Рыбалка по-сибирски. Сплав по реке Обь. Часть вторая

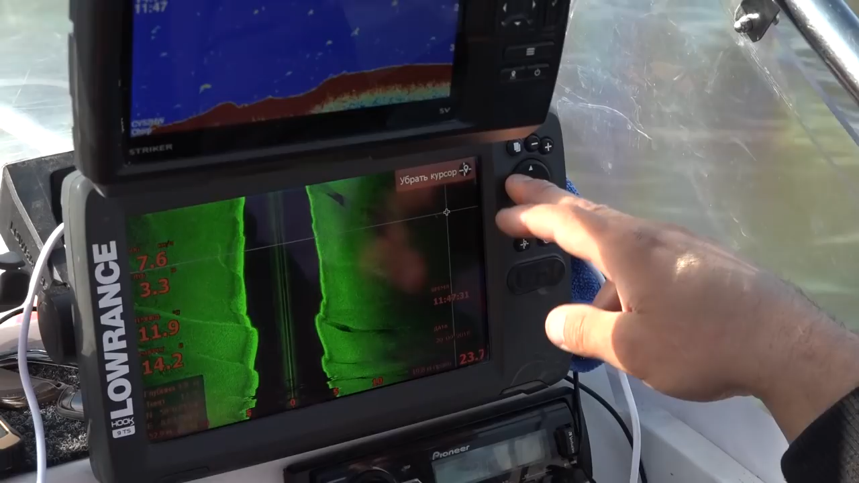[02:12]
Классики жанра, вот тут куча мелкой беляшки, вот рядом. И пупок, видишь? Это пупок. Это вот какое-то возвышение. Это не просто коса, это еще возвышение на косе.
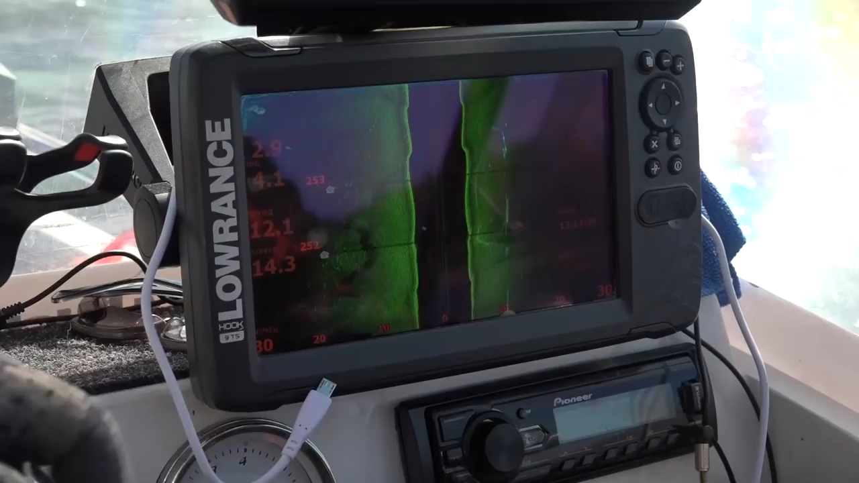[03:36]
Вот стая крупная рыба. Причем он здесь на возвышении стоит. И явно что-то длинное и вытянутое. Это, скорее всего, щука.
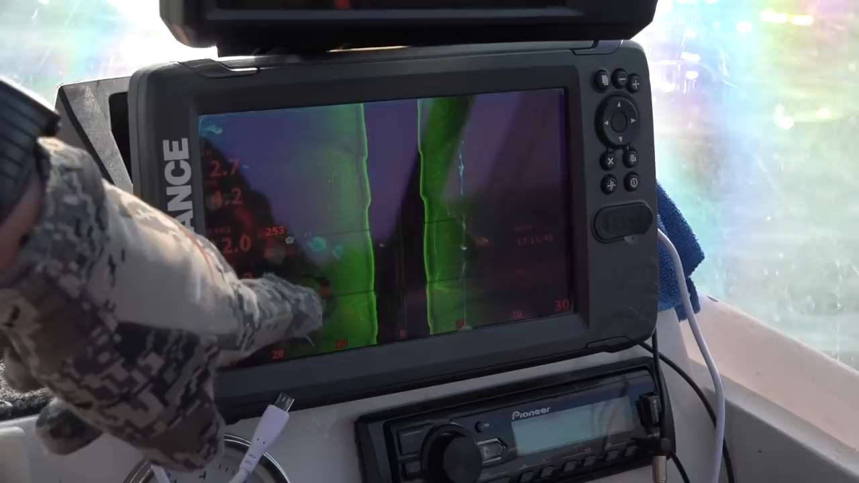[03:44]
Клюнет, не знаю. Вот этот белех.